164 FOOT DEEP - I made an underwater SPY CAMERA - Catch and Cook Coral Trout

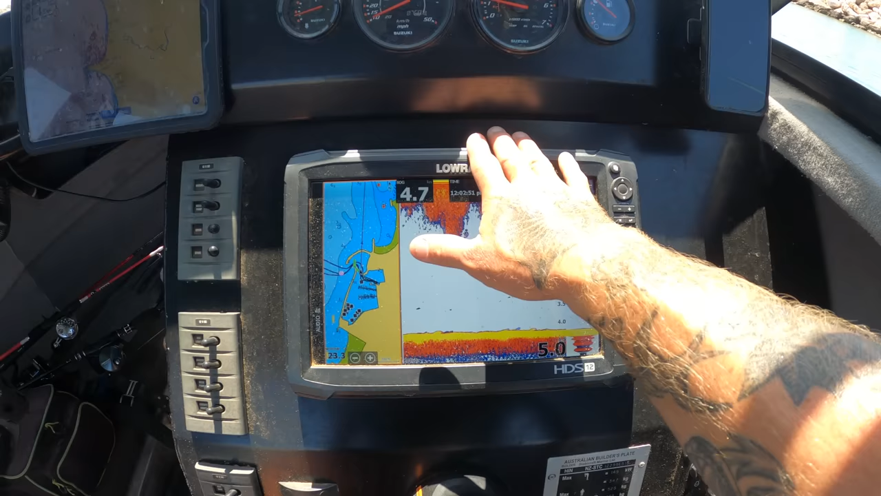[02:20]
Then I've also got an iPad. And this iPad is, I just purely run Navionics off this iPad with like a waterproof screen all over it.
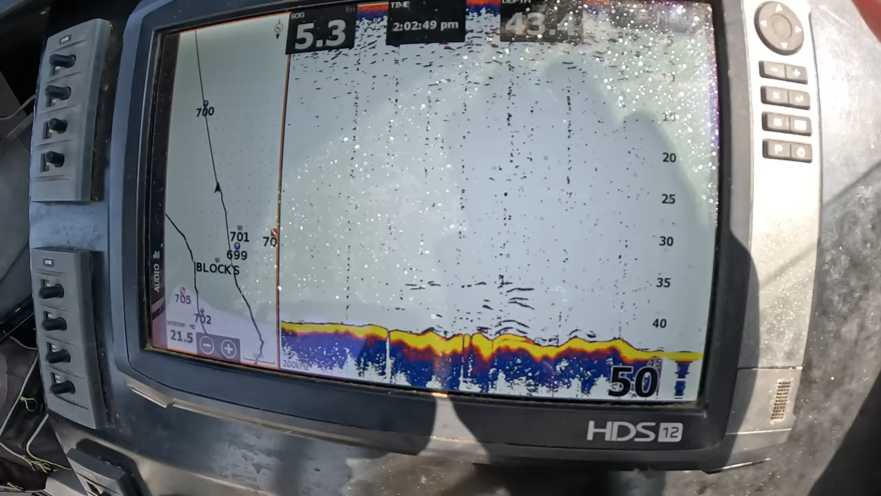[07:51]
Alright, we're just coming over the mark now, and you can see there they are absolute slobs.
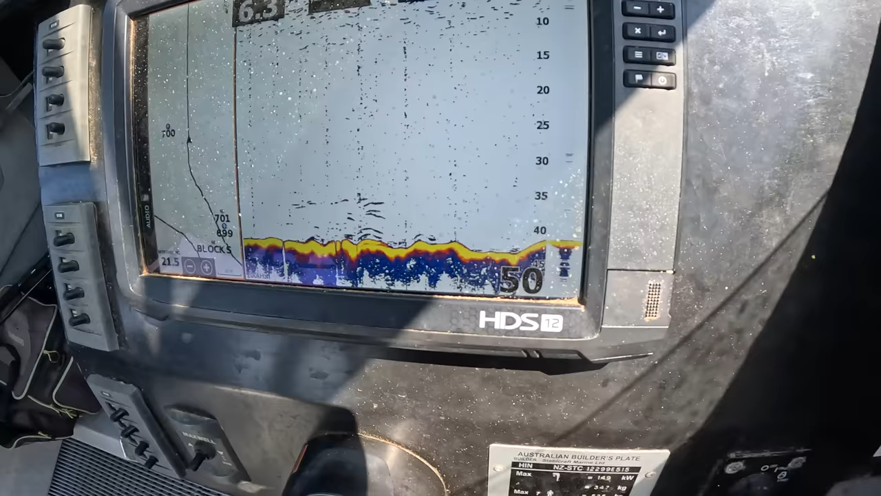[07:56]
They're sitting about 6 to 7 meters off the bottom. They're just, I'm gonna mark where they are.
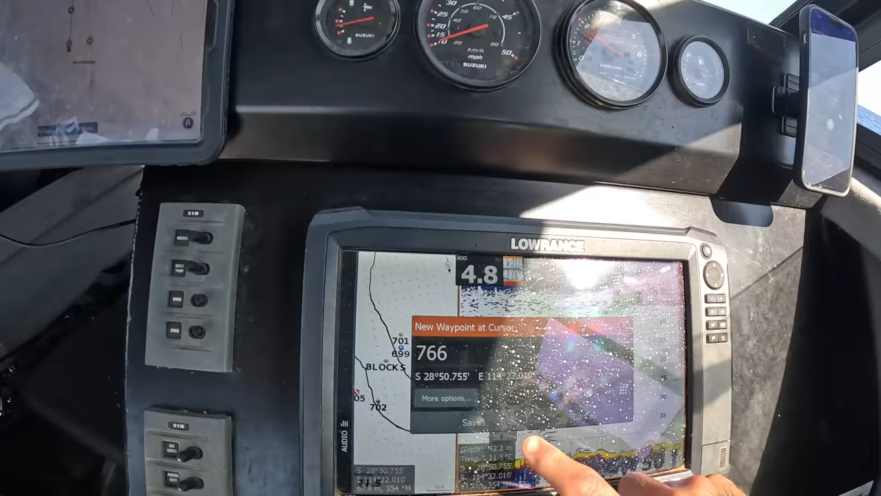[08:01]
We're gonna drop a jig on them. We're gonna get fish on, ready?
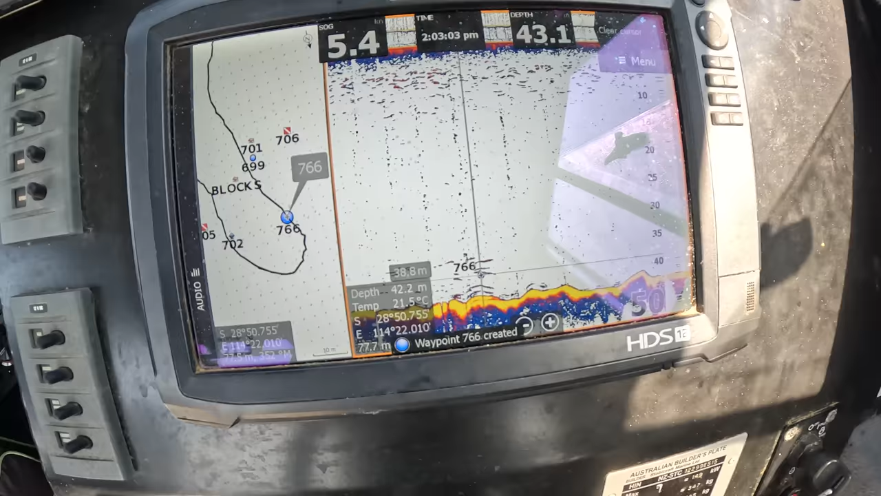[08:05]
On screen: water 21.5°C
This is gonna have to work. 100% fish on the bottom here. Just dropping down a heavier setup right now.